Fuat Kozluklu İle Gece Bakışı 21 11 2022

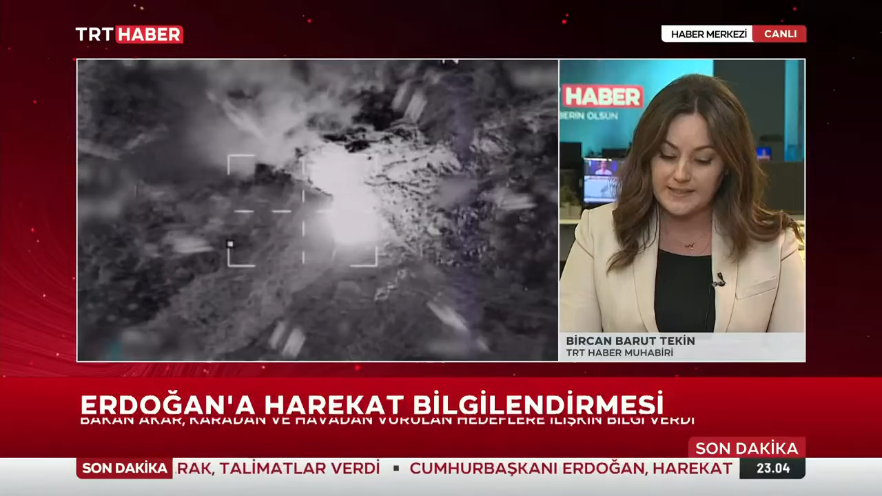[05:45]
Irak kuzeyindeki Kandil, Asos, Hakurk ve Suriye kuzeyindeki Arap Pınarı,
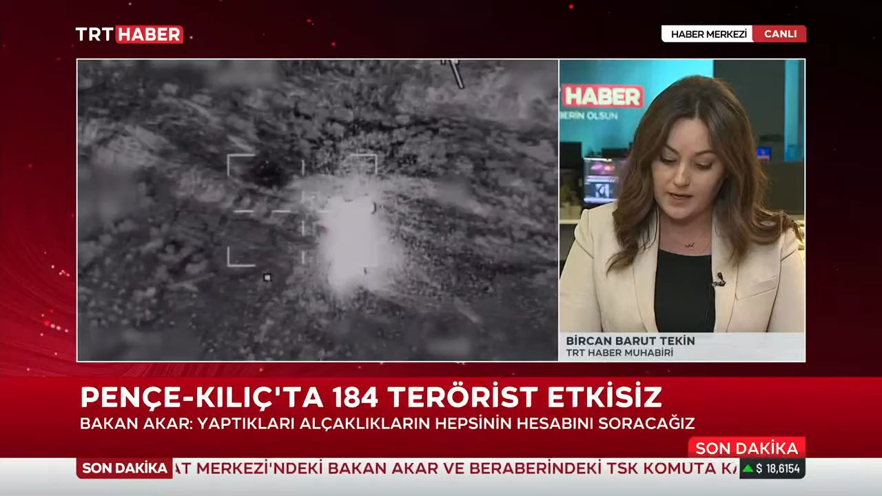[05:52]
Mumbiç, Zorp Mağara Bölgesi, Tel Rifat, Cizire ve Derik Bölgelerindeki hedefler vuruldu. Harekatın ilk aşamasında teröristlere ait barınak, sığınak, mağara, tünel,
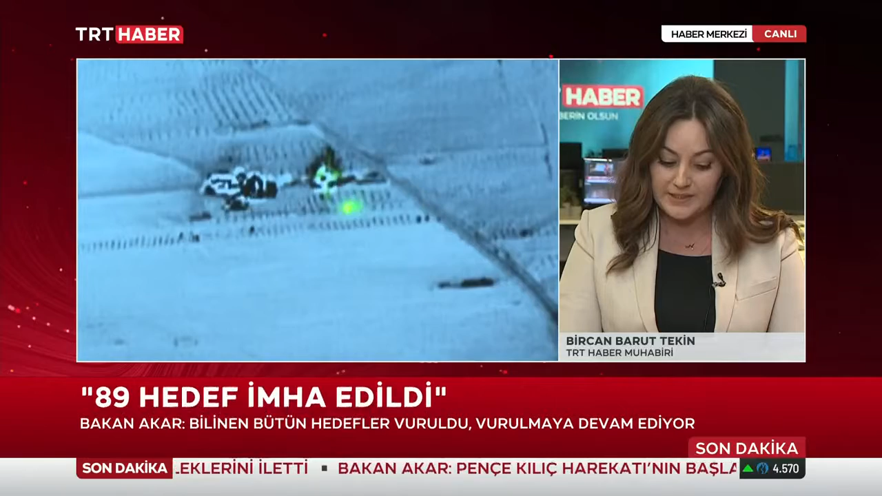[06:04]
depoların aralarında bulunduğu 89 hedefte imha edildi. Bakan Akar artık hesap zamanı dedi.
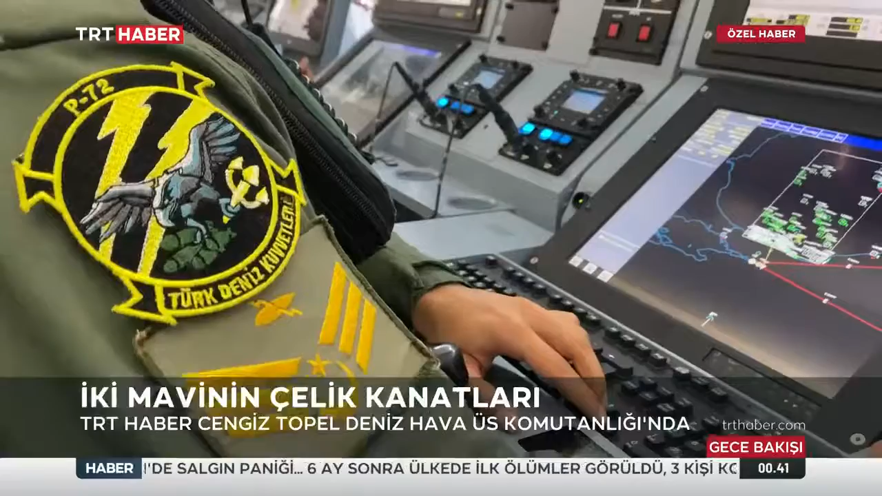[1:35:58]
Bu alandaki oluşacak tüm hareketlerin su üstü,